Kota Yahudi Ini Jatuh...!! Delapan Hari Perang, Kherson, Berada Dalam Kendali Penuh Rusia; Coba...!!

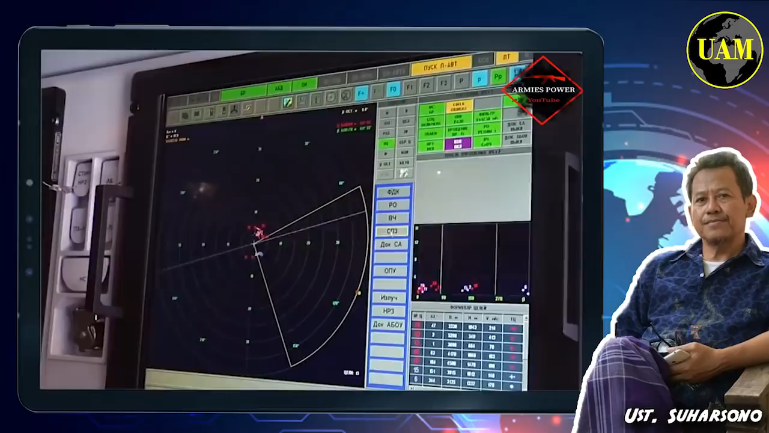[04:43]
Ini tingkat akurasinya untuk menembak jatuh drone atau senjata-senjata yang relatif kecil,